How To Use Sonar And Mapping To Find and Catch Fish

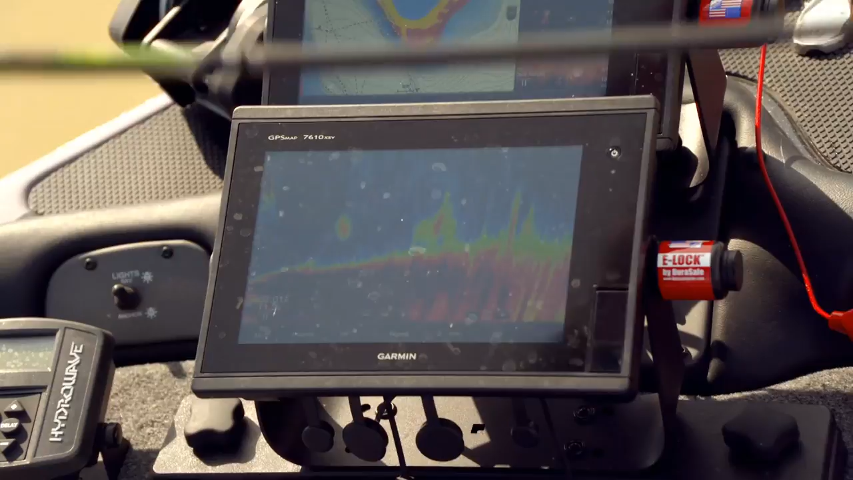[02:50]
I'm gathering all this information from my electronics.
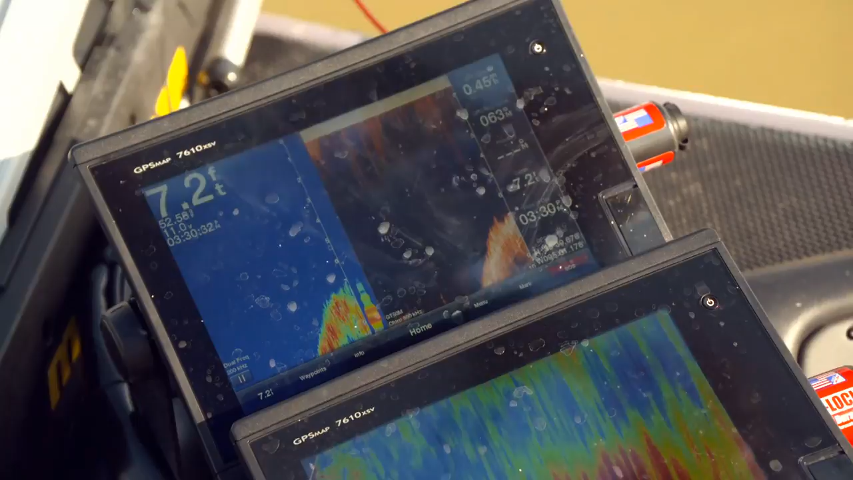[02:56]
On screen: depth 7.2 ft
The mapping is incredible now. We've got tons of lakes that are in HD 1 foot contours.
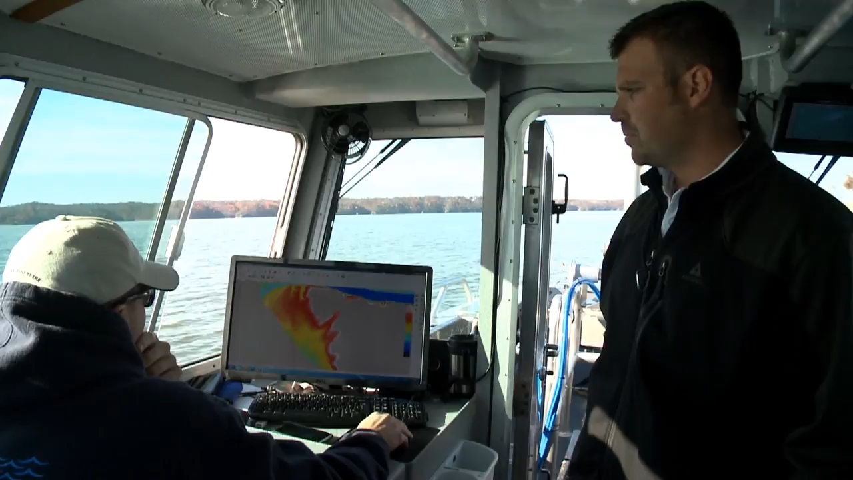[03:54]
It's all there. They put that mapping to use and giving us the best product available.
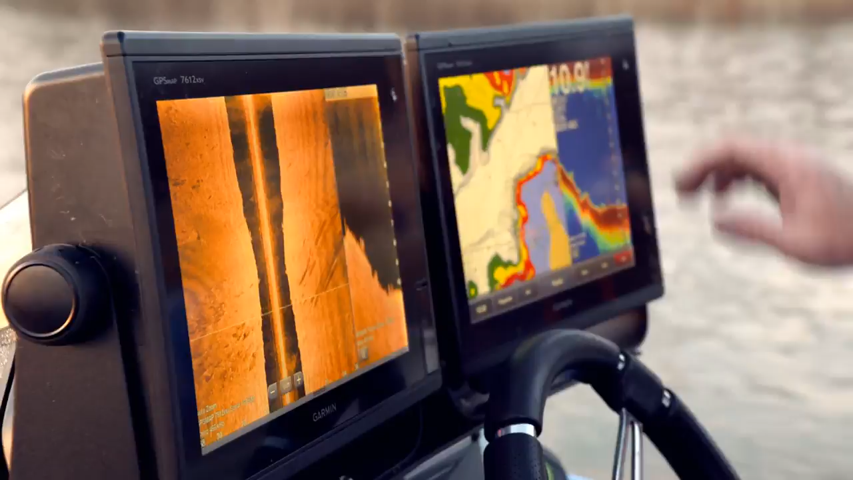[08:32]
And electronics is something that I'm really into. I've had a lot of success offshore, and Garmin has just got the cutting edge stuff out there now.
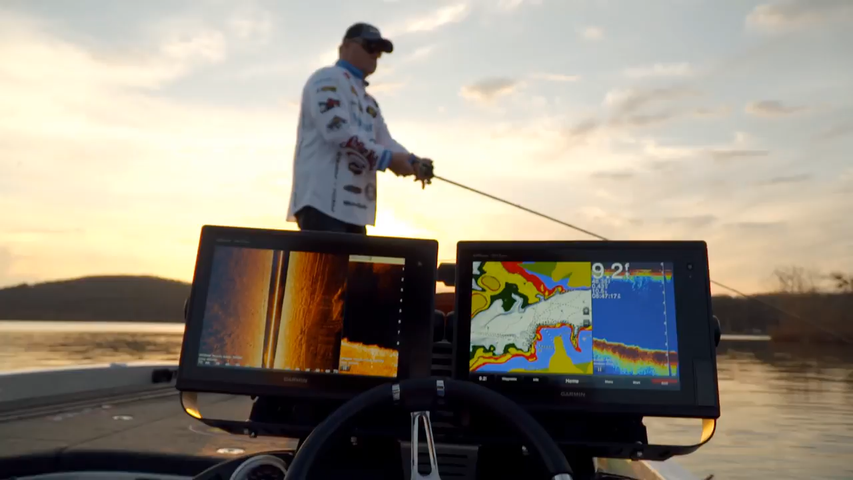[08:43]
I heard about it, I got involved, I liked what I saw, here I am. I am with Garmin because, you know, I saw what was coming with them,
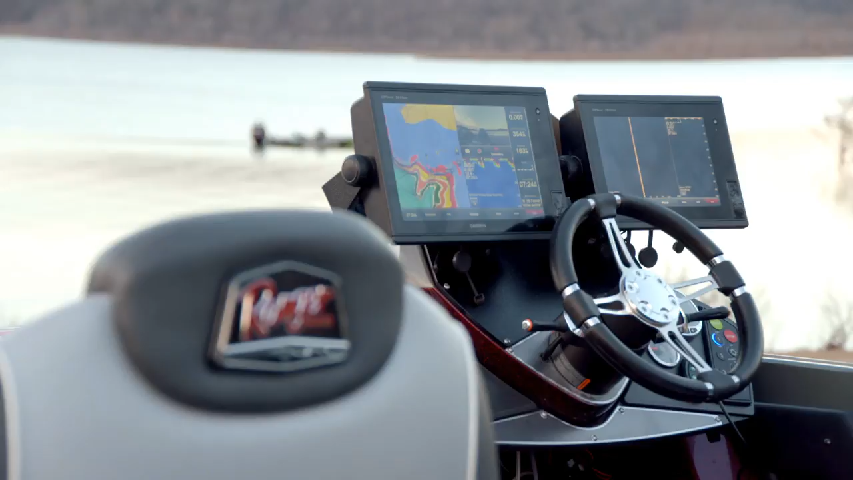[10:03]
With Garmin being the top innovator in the fishing electronics market today, let's hear from the pro staff on what their favorite Garmin product or feature is.
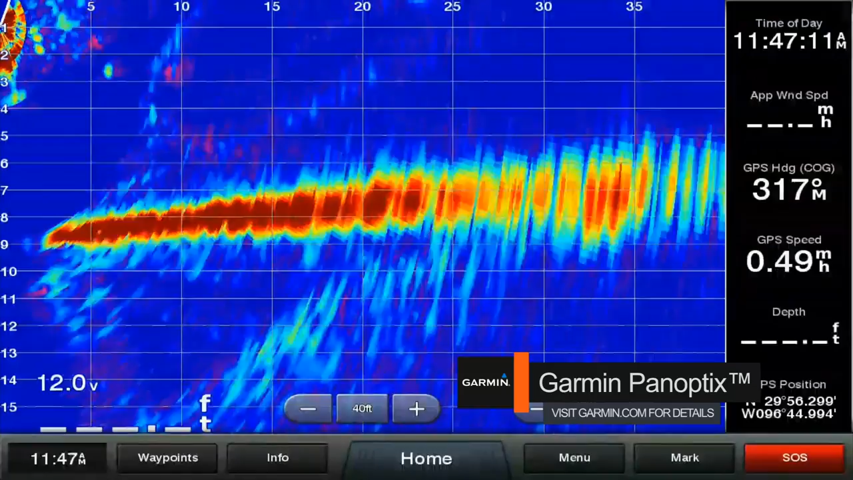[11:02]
I can see how he reacts to my baits or if he doesn't react to my baits at all, and it helps me to make more educated decisions on how I'm gonna try to catch those fish. I really love the down view on the 7.6 series.
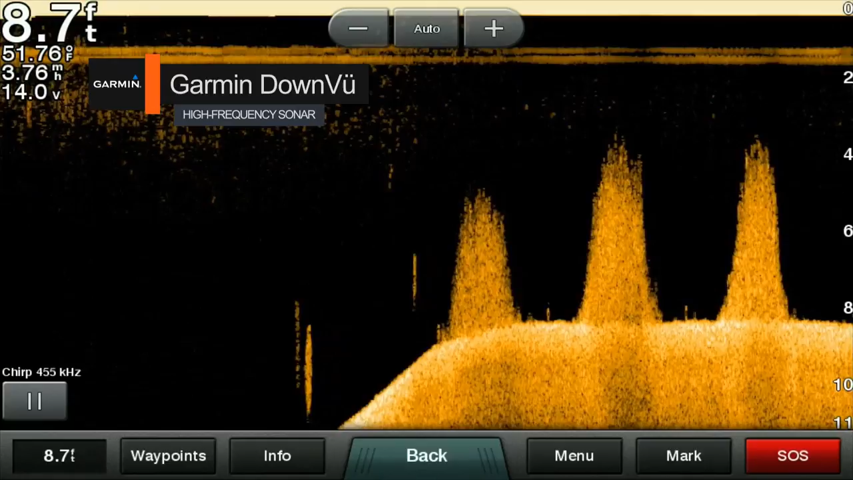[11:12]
On screen: depth 8.7 ft, water 51.76°F
It's extremely crisp, has the chirp,
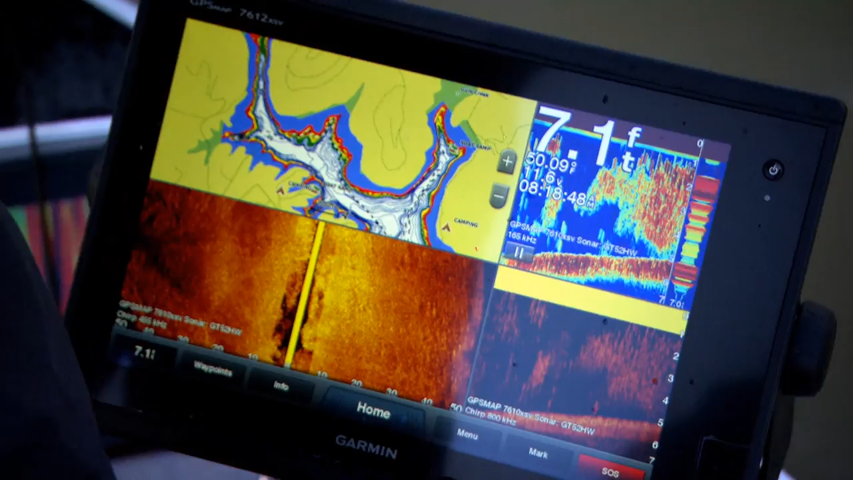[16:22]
On screen: depth 7.1 ft
When you're traveling the nation, how important is that mapping to you, Jason, to be able to run down and see this? Well, it's my eyes underneath the water, you know.
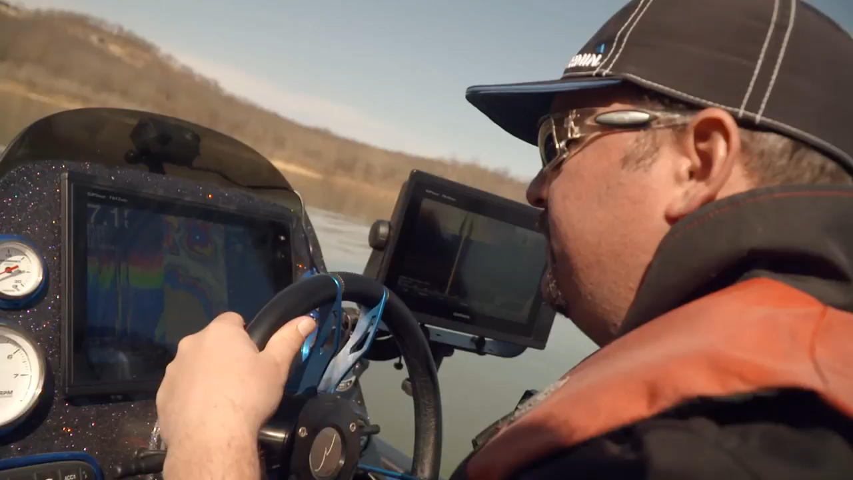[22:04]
We now join Garmin Pro Fred Roombanis on his boat to get insight on how he runs his Garmin electronics.
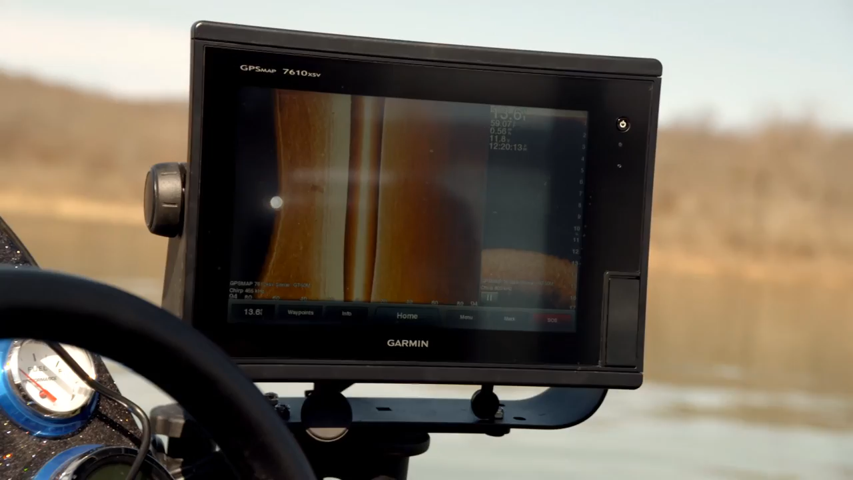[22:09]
The way I've got this set up, here's the panoptics. There's some fish right there moving towards us. That's the trolling motor.
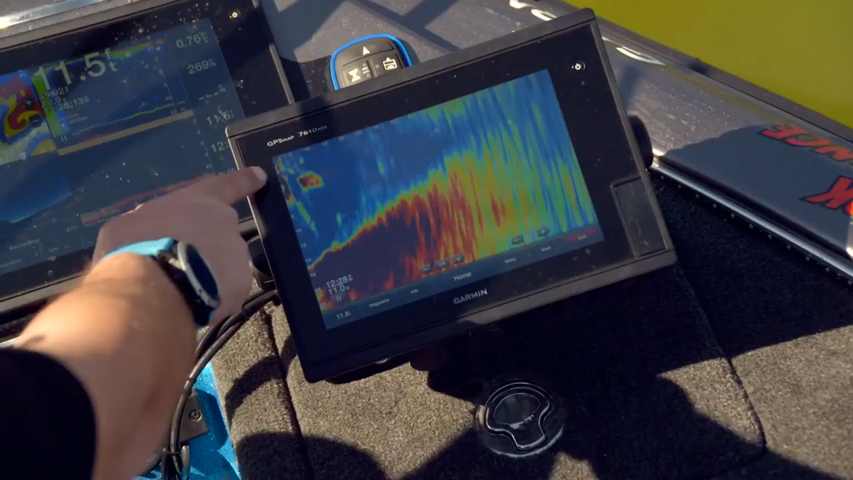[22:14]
So this activity, it looks like a ball of bait. See how it's kind of moving around clumps. Now there's a predator fish.
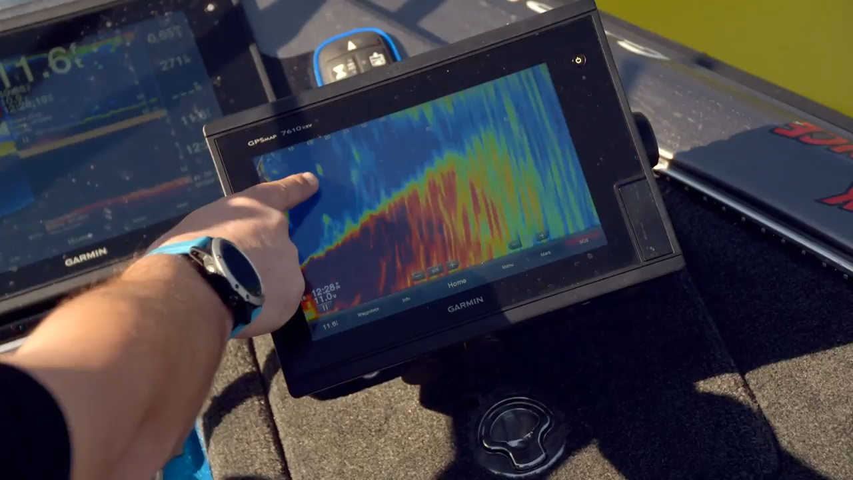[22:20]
See that predator fish coming up? I think he just grabbed something right there. Anyway, that's in front of us. It's only 10 feet in front of us now. It's coming towards us.
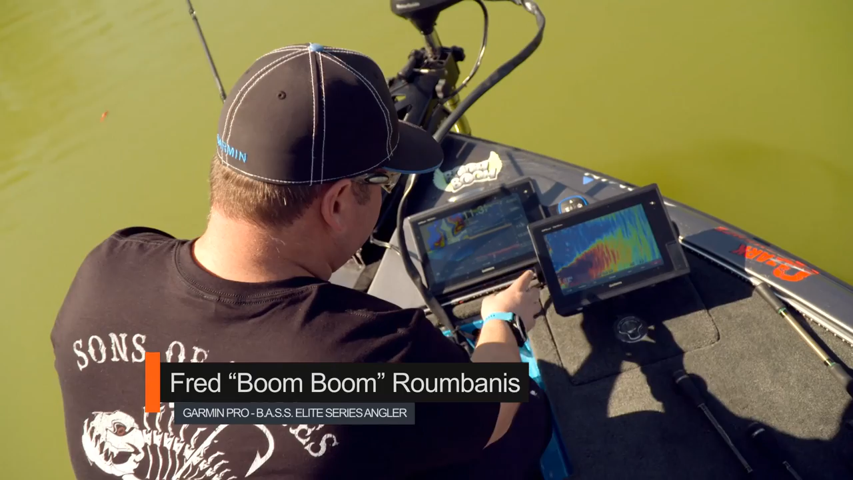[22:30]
You just gotta keep an eye out on this. I'm just gonna scale my foot so you can see. Look at that.
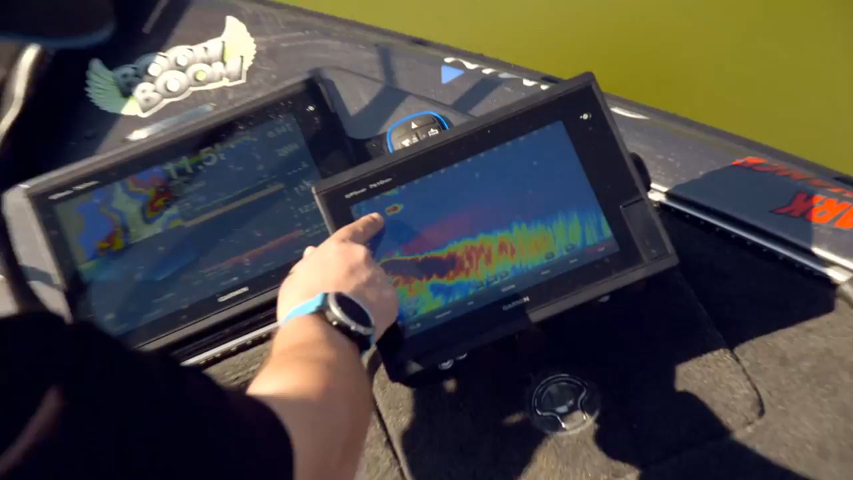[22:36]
There's some activity right there. And that's only 15 feet in front of us.
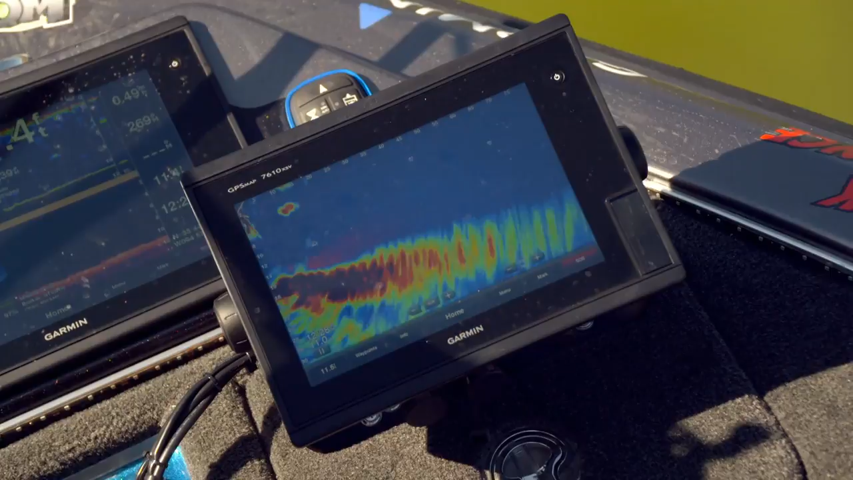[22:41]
But this shows the whole playing field out here. And I got it all the way out to 80 feet. And then it's all the way down. So right now you can see it's 14 foot of water. And it's actually gonna go downhill. So at 80 feet, you're down 20 feet of water. On my other graph, so I use this for panoptics right here. I got my 10 inch strictly panoptics. Now I got this one in quadrants.
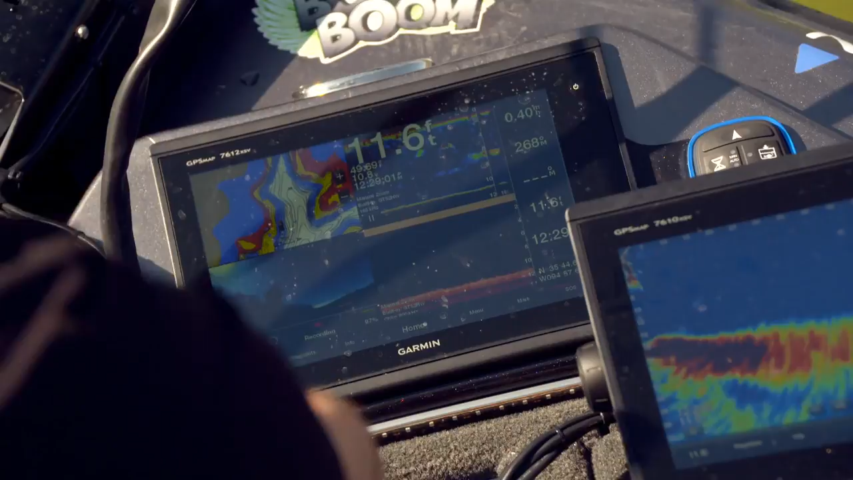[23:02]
I've actually got my verb right here reading live.